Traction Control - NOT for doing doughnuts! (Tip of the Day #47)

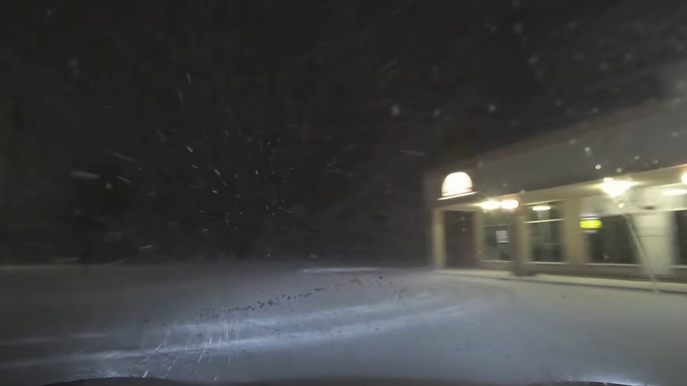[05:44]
Let's see what happens here. Wow, this is pretty impressive. That is pretty impressive. I cannot make the rear end spin. Or sorry, fish tail or whatever. Let's kind of move back around here and try this again.